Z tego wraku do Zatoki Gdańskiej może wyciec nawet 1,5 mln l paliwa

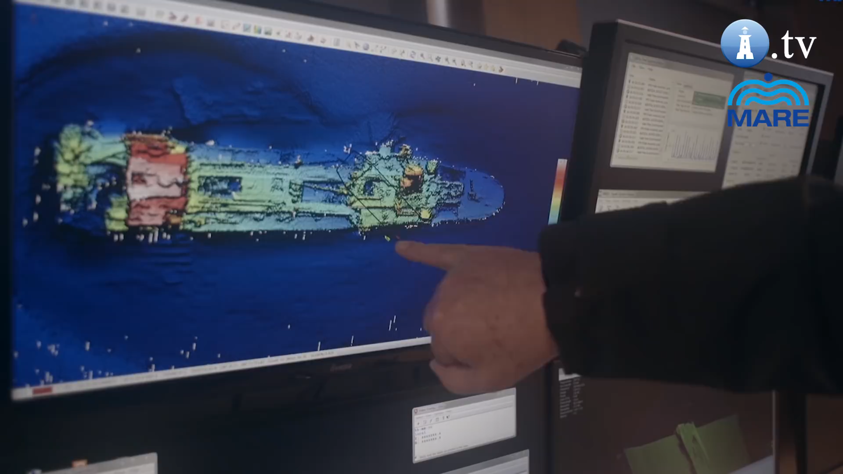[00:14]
Ten tankowiec znajduje się w rejonie Zatoki Gdańskiej w wodach wewnętrznych, około 6 mil morskich od Helu.